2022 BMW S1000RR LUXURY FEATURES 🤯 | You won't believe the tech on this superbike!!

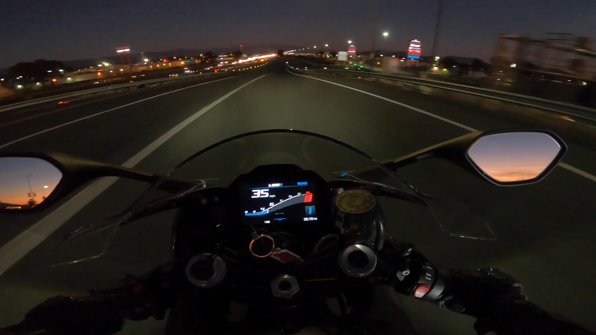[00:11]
I don't know if you can see it, but here on the left where the cluster of controls are, there is a cruise control button.
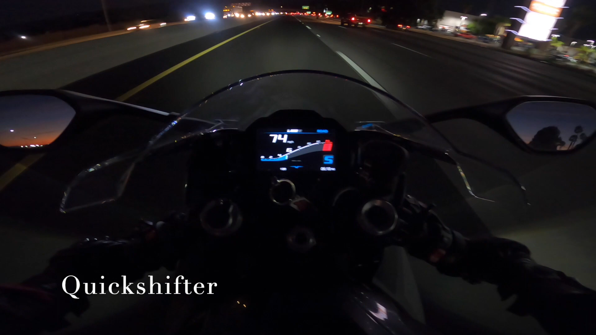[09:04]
Let's go down, go back up. It's obviously hard to get the feel for how smooth this quick shifter is on camera, but I can tell you this thing is butter smooth.
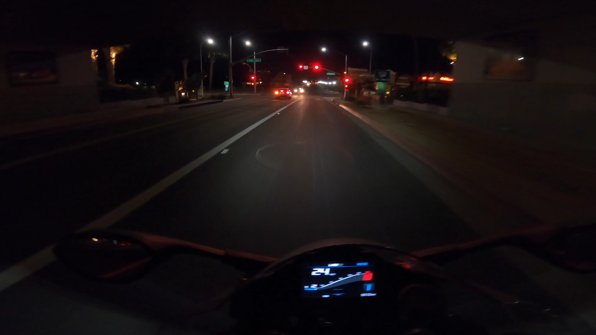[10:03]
I don't know if you can see it, but here on the left where the cluster of controls are,
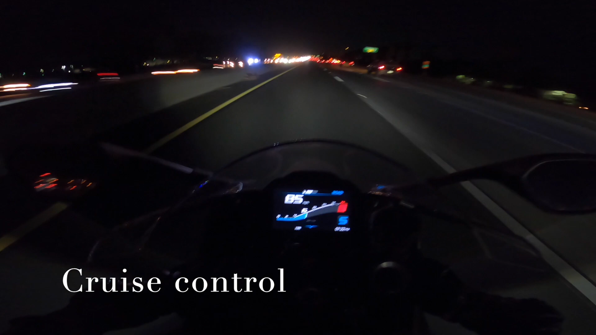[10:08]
there is a cruise control button. So you can switch it right to be on and left to be off.
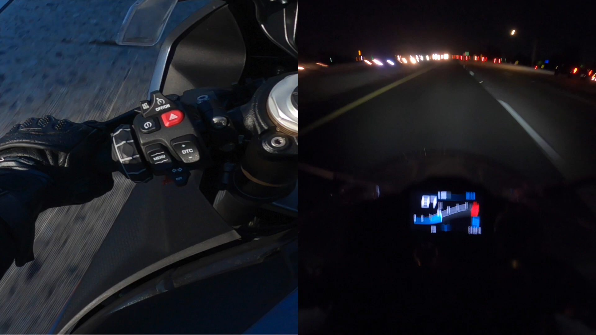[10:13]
And now it's on, you can see the little cruise control sign there. So basically I get to my desired speed. You push this little button here.
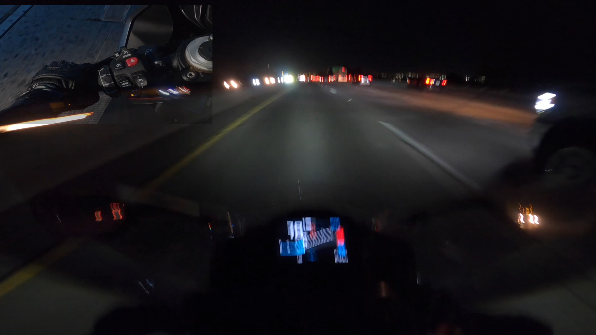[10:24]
It says set and reset. Push it forward. And then see it turns green and has your MPH there. And especially you have cruise control. So if I want to speed up, I just press that set reset up and you can see my MPH increasing. And the same if I want to decrease speed. So I just push it back here with my finger. So it's pretty smooth going up and down.
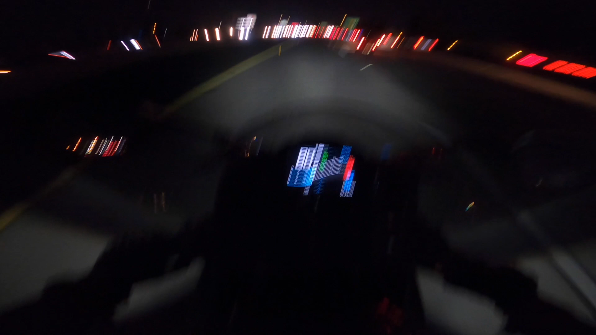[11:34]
And then if I want to stop, just turn cruise control completely off. And again, a bit of a jolt. I slid forward a little bit, but it wasn't too bad. Turn it back on. Set our speed. So we can speed up in cruise control. See? And then I'll just bring you back down when you come off the throttle. So it's pretty cool to be able to take your hand off of the throttle.